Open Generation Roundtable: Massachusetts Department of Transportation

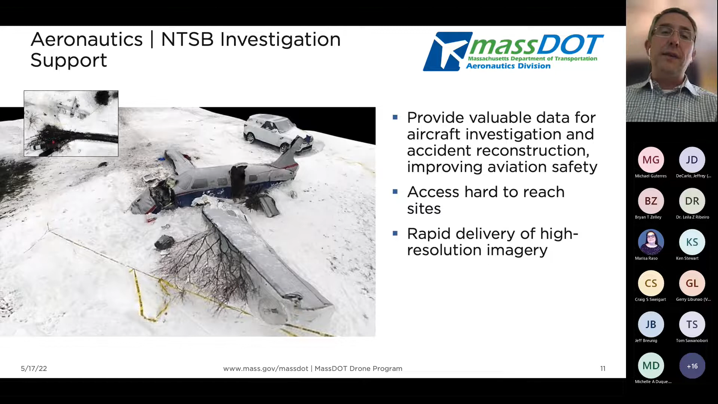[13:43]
certainly what happened, but also using drones to kind of map those areas and really kind of get a sense for, you know, what did that final flight path look like? A lot of kind of great information that we're showing there. But also perhaps kind of even relevant for, you know, this audience, is really kind of working also with other emergency responders